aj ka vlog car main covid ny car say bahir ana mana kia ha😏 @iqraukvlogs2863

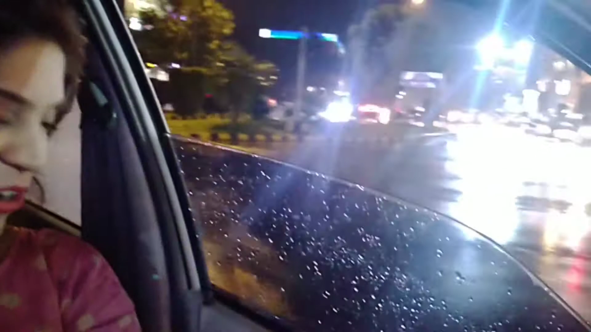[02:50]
और बाहर मौसम देखे कितने मजे का रहा है, पानी इतना अंदर आ रहा है विंडो में, मेरा बैग भी पड़ा है, दुपट्टा भी गीला हो गया है। आपको दिखाती हूँ कितनी गाड़ी में ना स्मोग हो गई है,
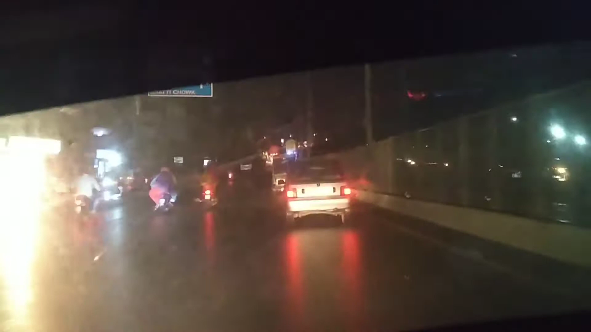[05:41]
व्यूवर्स मैंने आपको बोला घर जाके बात करती हूँ, पर मेरा दिल कर रहा था थोड़ी लॉन्ग ड्राइव हो जाए क्योंकि बारिश हो रही थी। तो मैं ये आई हूँ, जो हमारे शहबाज शरीफ ने अच्छे से लीडर है,
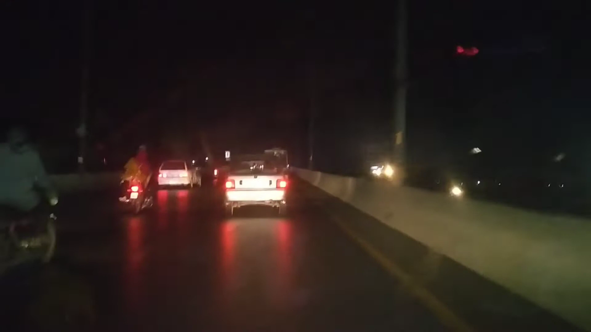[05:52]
जो हमारे बहुत पेरिस का जो पुल बनाया है, उस पेरिस के पुल में आई हूँ, पुल पे आई हूँ। और ये सामने हमारा मीनार पाकिस्तान नज़र आ रहा है, कितना प्यारा लग रहा है ना।
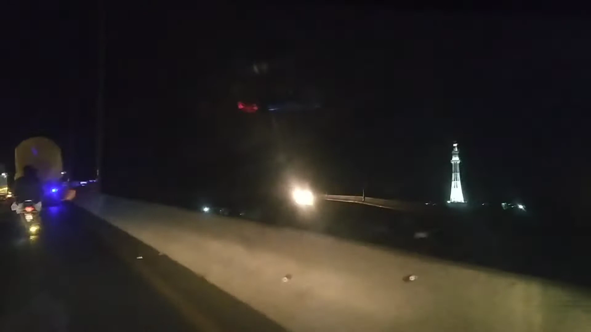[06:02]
तो वो सामने आपको तारे नज़र आ रही हैं, वो ये पेरिस की, इन्होंने थोड़ी हमारी उसकी कॉपी किया पेरिस की।
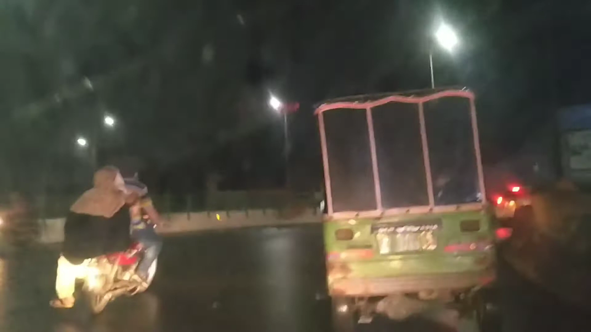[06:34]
तो अच्छी बात है, थूकेंगे कम और जरासीम कम फैलेंगे, ठीक है।
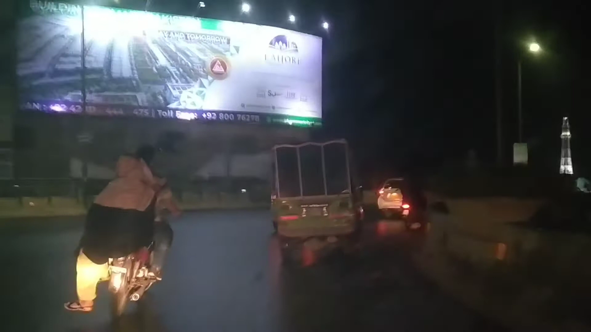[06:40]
तो ये आ गया मनारे पाकिस्तान, अभी बादशाही मस्जिद आएगी और इनकी लोकेशन ज़बरदस्त है, मैं विंडो खोल के दिखाती हूँ।